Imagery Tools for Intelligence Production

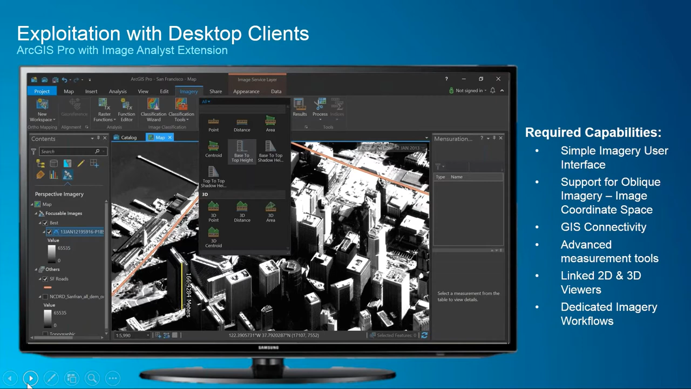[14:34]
the shadow heights, or areas in 3D different data sets. So it's very powerful that we can do these things and those are the types of tools that image analysts need to have to do their basic job.
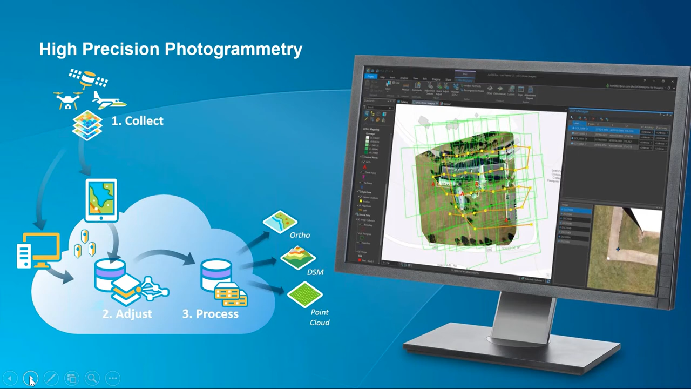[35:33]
So if you're doing a significant amount of production work, you can push this entire photogrammetric workflow into the cloud, and you can then process hundreds, if not thousands, of images in a time frame that meets mission requirements. These are just some of the products that the photogrammetric capability is now able to produce, whether it be orthophotos for base mapping, generating contours from the elevation. We can do these very detailed site modeling where we put together meshes and build 3D models, and then of course those can all plug into more analytical tools or visualization tools for surveillance type things,
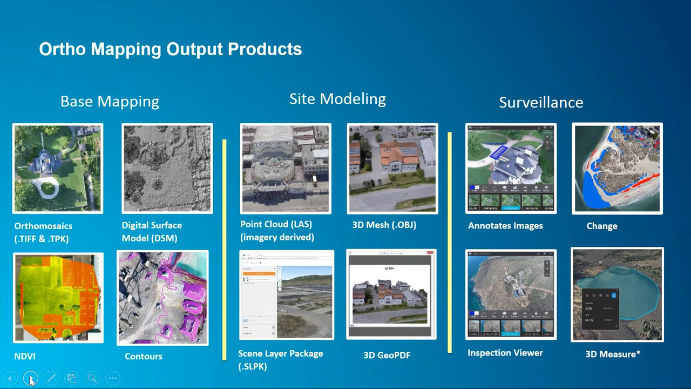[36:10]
whether it be change detection, 3D measure, inspection viewers, as you will. So it's very exciting on where we're going with being able to produce very precise imagery. And of course now we've added a stereo capability as well. This works right now in ArcGIS Pro, and it works with both Anaglyph and the very fancy shutter glasses. So you can bring in a stereo pair, you can do full up 3D feature extraction, and then what's more is that all the ArcEdit tools are available in stereo mode. So as you collect your features, you can build these very nice 3D models that are
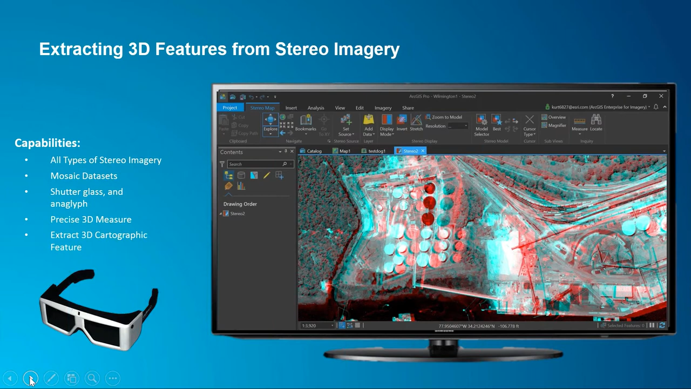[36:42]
stored as a feature service and are ready to go inside of any GIS. I also mentioned that we support point clouds. As we're starting to see more and more tactical applications for point cloud collectors, this has become a very important tool. So it's not only visualization and display, but we can actually go in and start extracting out buildings and natural features.
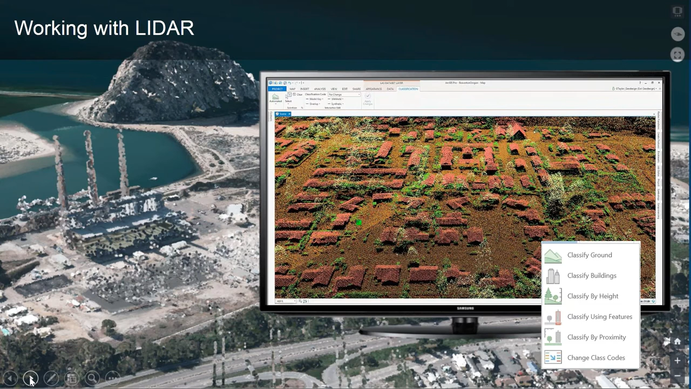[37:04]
We can build very precise terrain models, and then those terrain models can plug into a variety of different GIS capabilities, like cross-country mobility, helicopter landing zone, those types of things.
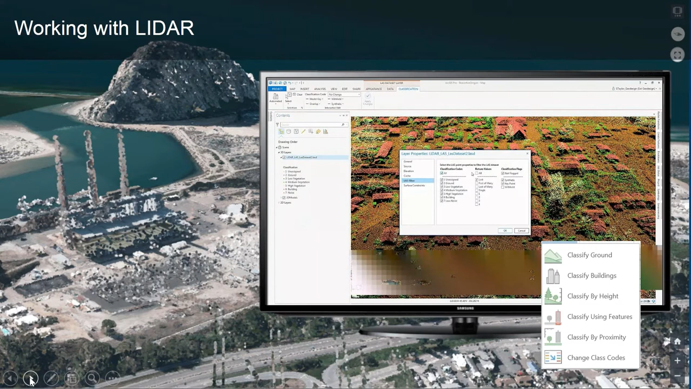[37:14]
So we now have the ability to do very close to near real-time terrain analysis,
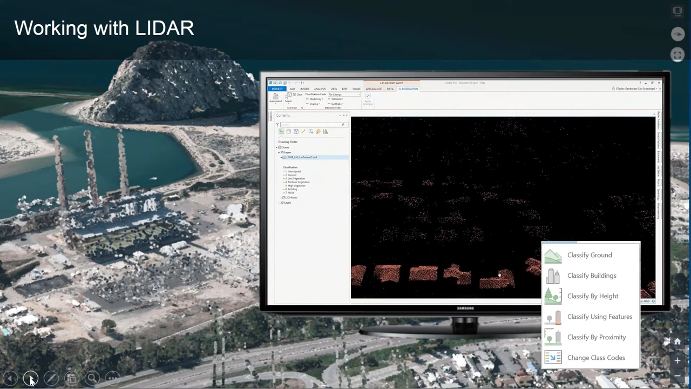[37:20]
both with our imagery and our precision elevation products, all in a single solution.